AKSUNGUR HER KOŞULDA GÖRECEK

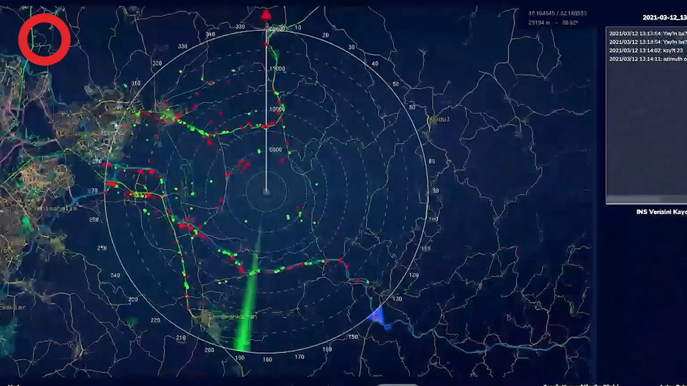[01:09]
MTI özelliği ise İHA'ların saatlerce havada kalmasının ana nedenlerinden olan yerdeki faaliyetlerin izlenmesi noktasında devreye giriyor.
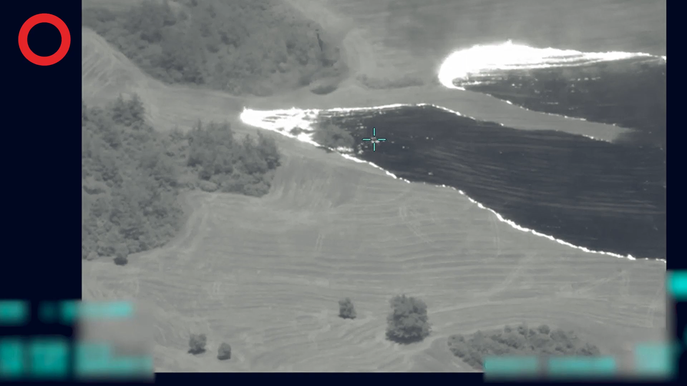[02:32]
360 derece farkındalık sağlayan Nilsar 30 kg'ın altında düşük ağırlığa, güç tüketimine ve hacme sahip.